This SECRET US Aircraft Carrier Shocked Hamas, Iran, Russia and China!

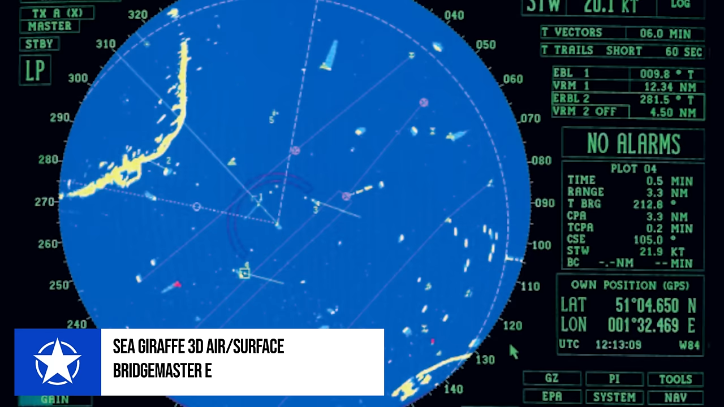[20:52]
including the Sea Giraffe 3D Air Surface Search Radar from Saab and the Bridgemaster E Navigational Radar Array from Sperry Marine.